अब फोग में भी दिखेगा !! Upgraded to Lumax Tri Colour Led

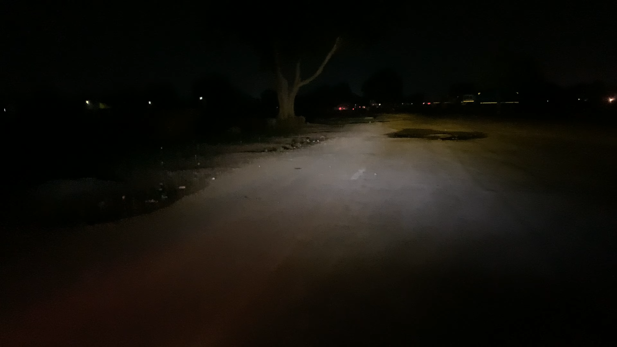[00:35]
और हाई भीम पर देख सकते हैं इतनी तगड़ी है कि अगर आप हाई भीम आप कर दोगे तो मज़ा आ जाएगा यह लाइट आपको हमारे पास अविलेबल मिल जाएगी